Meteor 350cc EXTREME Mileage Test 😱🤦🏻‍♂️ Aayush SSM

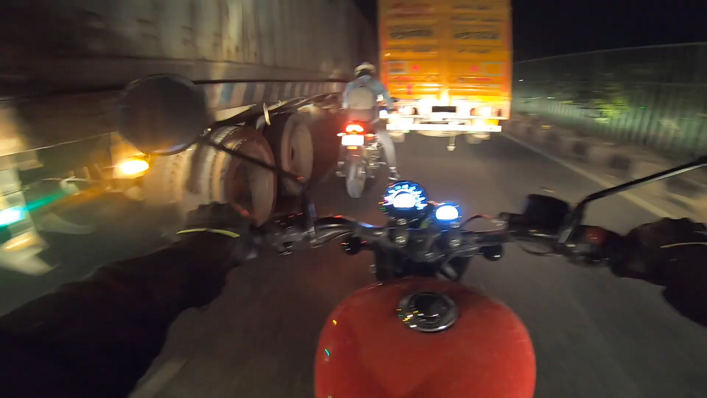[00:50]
तो मैंने full tank करवा लिया है, trip B को zero कर दिया है trip A वो है, जब मैंने bike को Royal Enfield से लिया था, तो अल्मोस्ट वह 44 किलोमेटर थी, जब मैंने bike को,
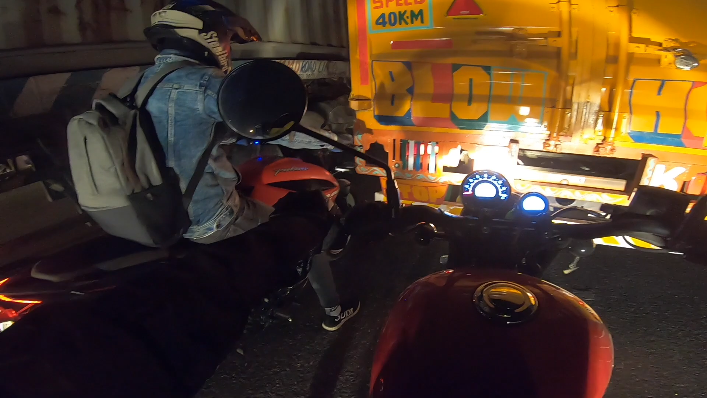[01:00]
जो है, petrol फुल अप करवाय था, और अभी गुड़गाओं में आदे गंटे से jam में फसा हुआ हूँ,